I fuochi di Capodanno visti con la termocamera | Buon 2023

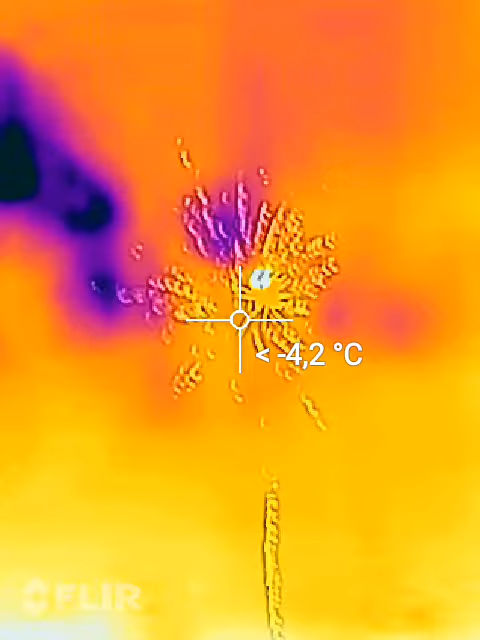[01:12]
On screen: spot -4.2°C
stai filmando? Io con la termocamera. Durerà 3 ore. Dopo ce li scambiamo. Mizzega! Sembra di essere in un videogioco! Questo dai con la termocamera.
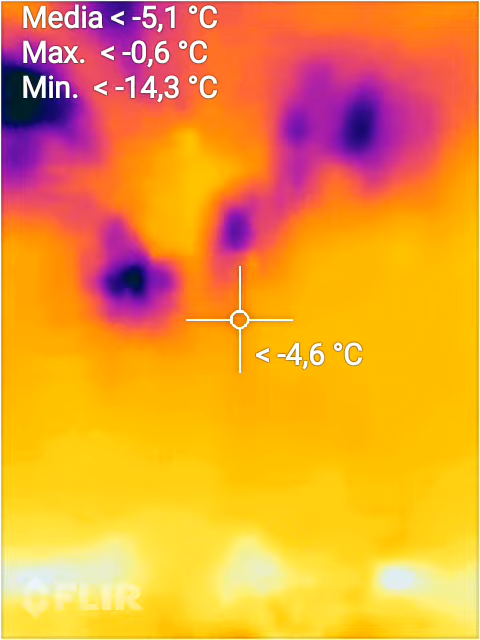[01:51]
On screen: spot -4.6°C, max -0.6°C, min -14.3°C
Praticamente vedi quanto calore producono. Quanto ne producono? Adesso sto cercando di capire.